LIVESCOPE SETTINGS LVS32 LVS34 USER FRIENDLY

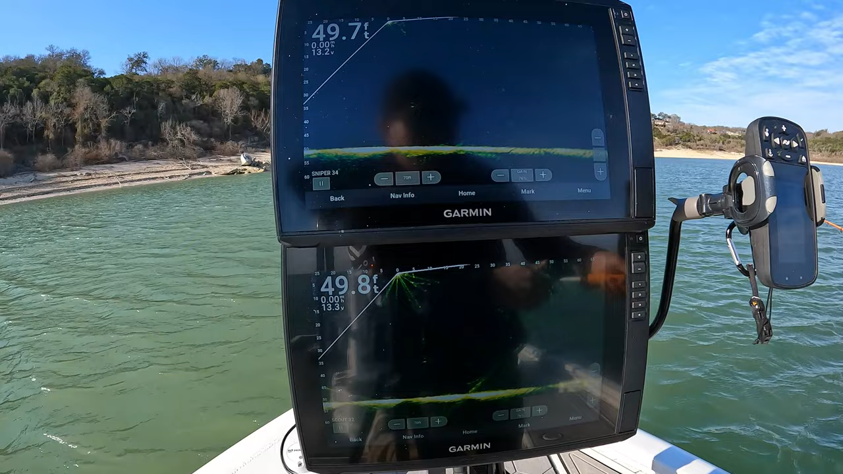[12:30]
make it a little bit fuzzy. You can still make it out on both. Let's go lower. On the 32. No matter how much I turn up the gain at about 40 or 45 foot deep, I'm barely seeing the jig. All right. Moving up to a bigger bait. I think it's a 3.8 and a three inch swim bait.
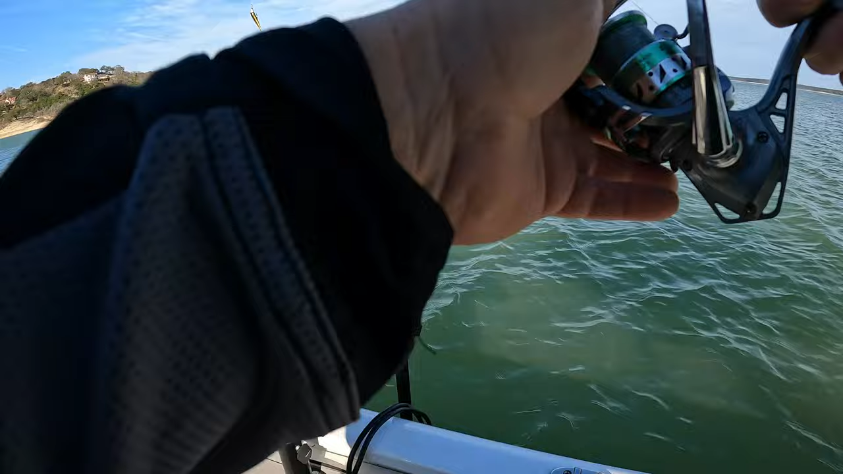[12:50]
You can see me dropping down. Same thing. It shows up pretty good on the 34 but I can still see it on the 32 but it's barely on there.
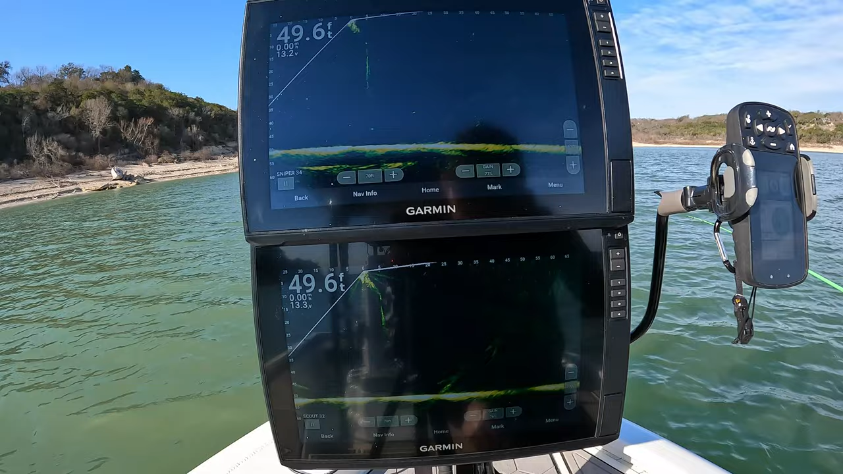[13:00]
But you can tell where it's at and that's all that matters. You really don't have to watch it. You just got to know how deep it is and where the fish are. All right. Next thing we're going to try is casting. And this is kind of like a little mini A-Rig. I just got this. I haven't even tried it yet but half ounce right there. We'll shoot for maybe 30 feet. That's for the splashdowns.
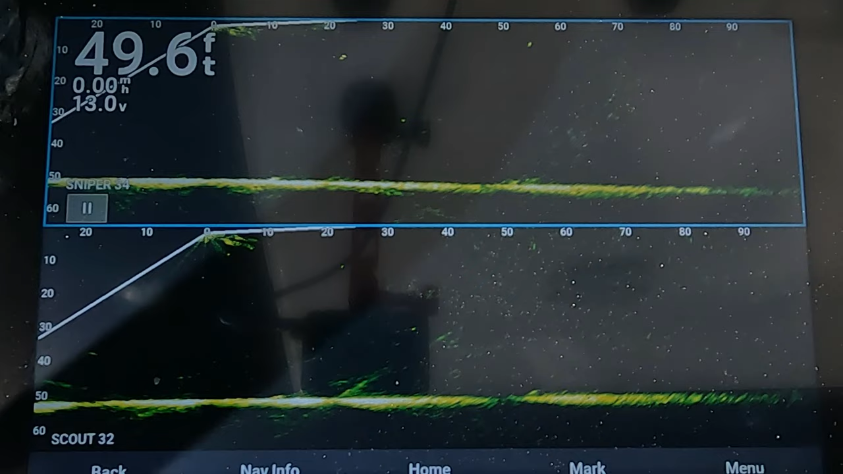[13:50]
On screen: depth 49.6 ft
Yeah, you can definitely see both of them hit the water. 30 feet. All right. Let's go a little bit further. Maybe 40 feet. Or 50. That's about 55. You can see it on the 32. Maybe a 70 footer.
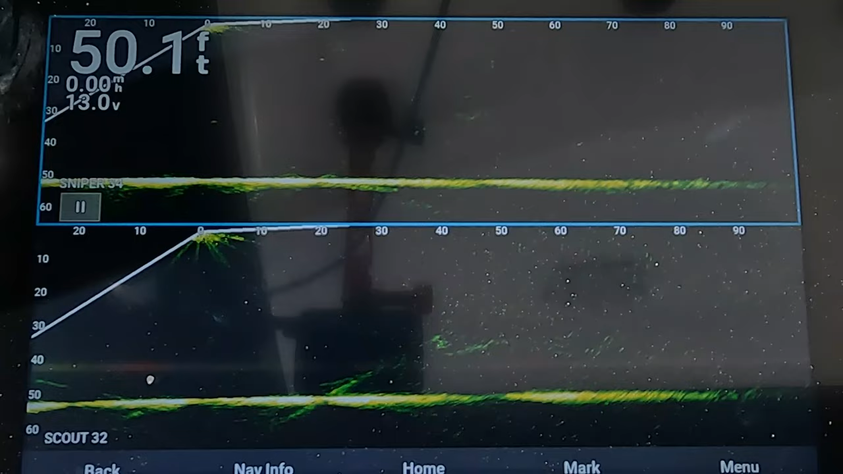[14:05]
On screen: depth 50.1 ft
Okay, so that hit right at 70. You can see me coming down right there.
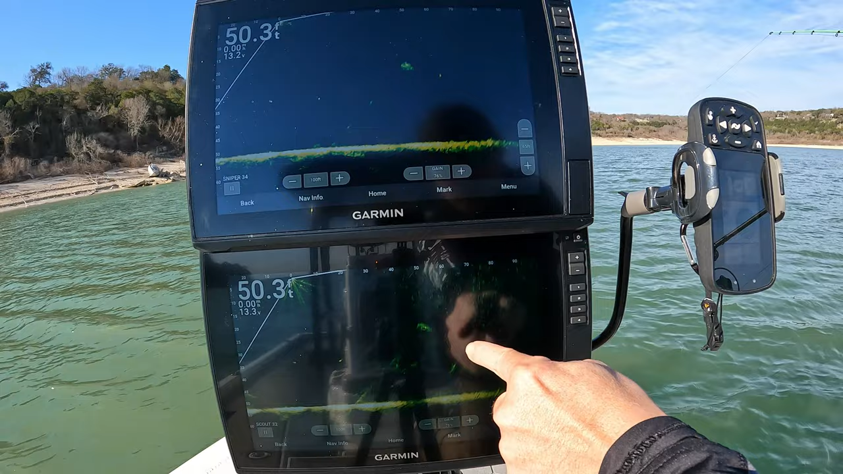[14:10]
You can see me coming down right here. You can still see it. That's 70 feet out. That's us coming back in right there and right there.
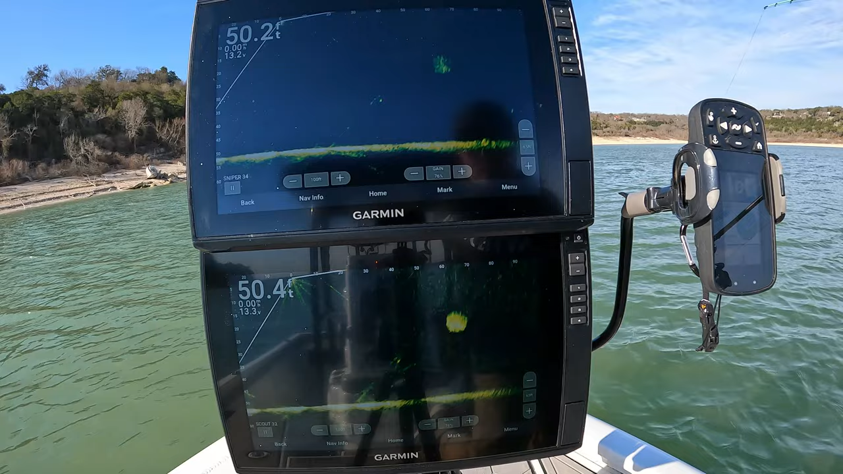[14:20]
I'm going to go back to what I normally use the 32 for. And that's perspective mode.
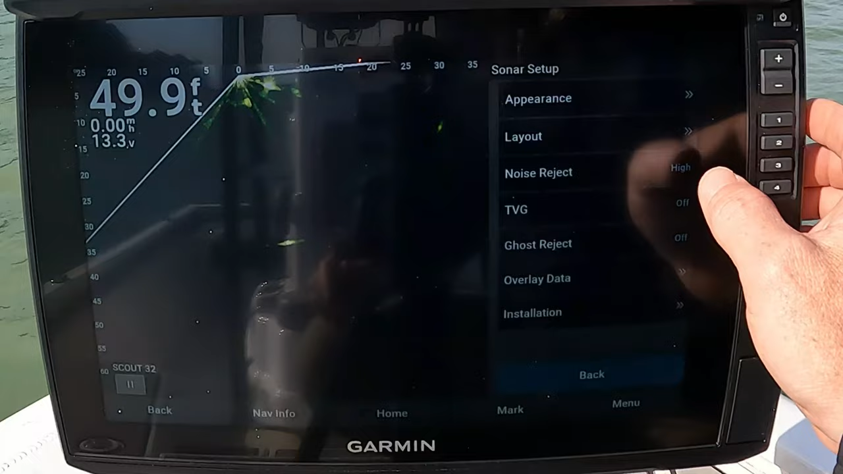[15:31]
On screen: depth 49.9 ft
So we're just going to switch it to perspective. And we're on.
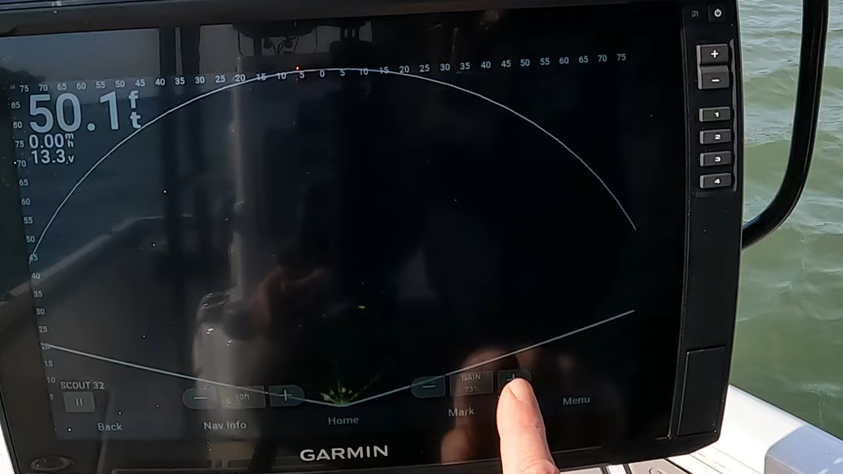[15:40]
On screen: depth 50.1 ft
On perspective, you can definitely go a little bit crazier with the gain.
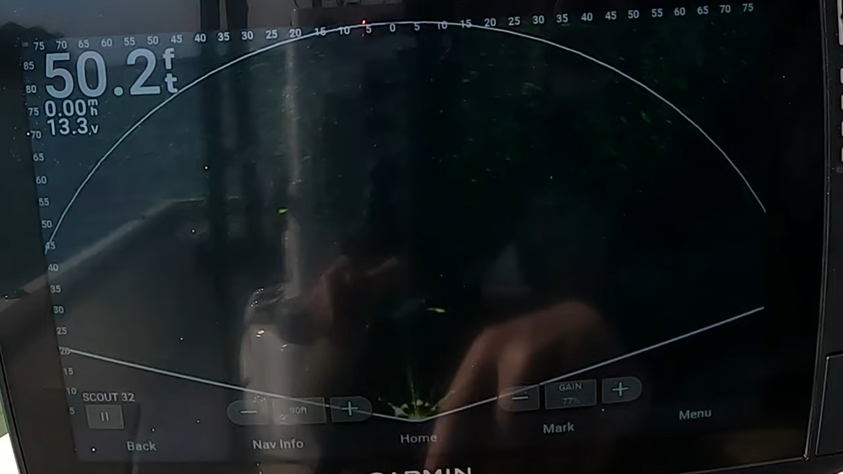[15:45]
On screen: depth 50.2 ft
We'll leave it at 90 feet out. Maybe 77 on the gain.
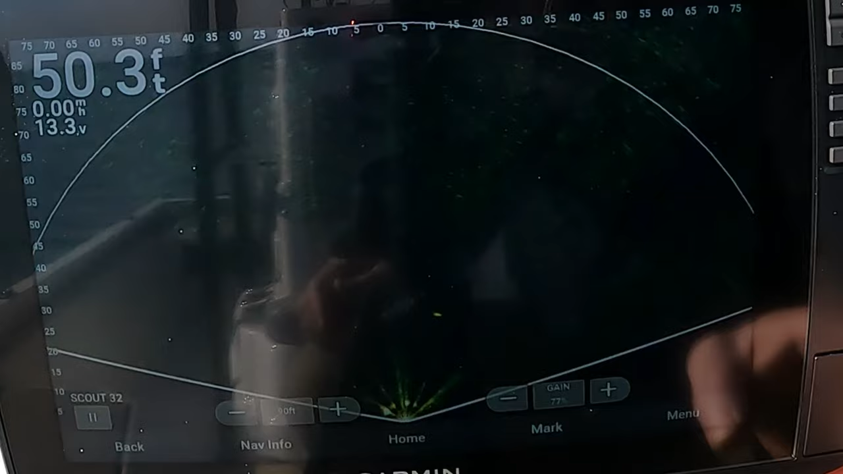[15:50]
On screen: depth 50.3 ft
And then something else I change.
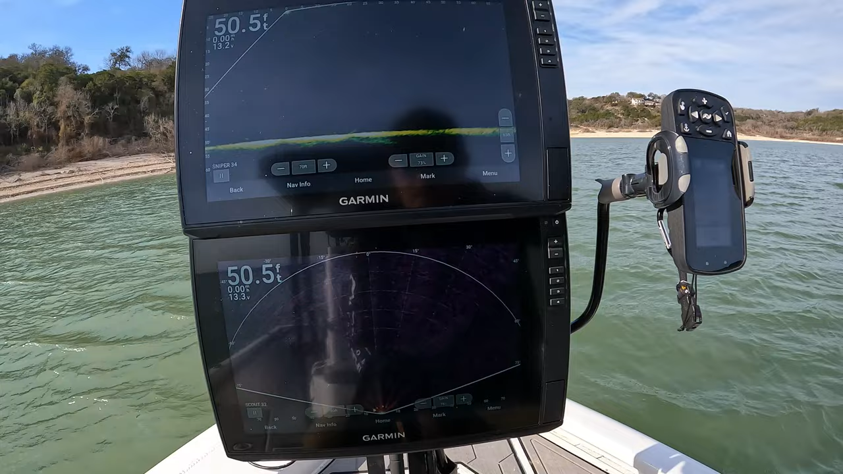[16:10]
He's swimming. You see him swimming right there. What is that? 60 feet? Lines up with the 60 foot right here. But we can track him.
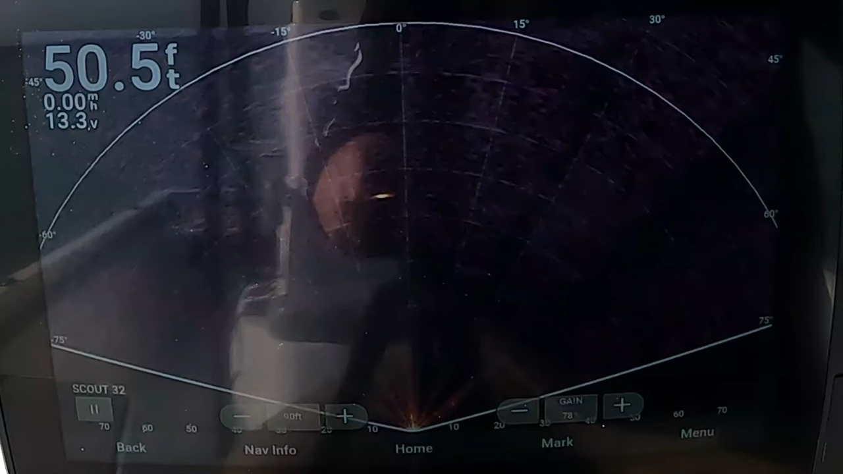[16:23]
On screen: depth 50.5 ft
See, so right there, he's out of the beam. He's in the middle.
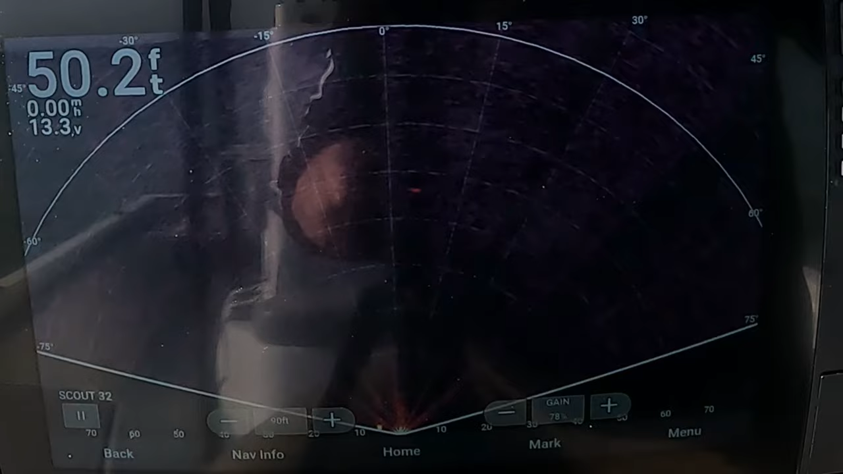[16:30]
On screen: depth 50.2 ft
And out of the beam. So we're pretty lined up.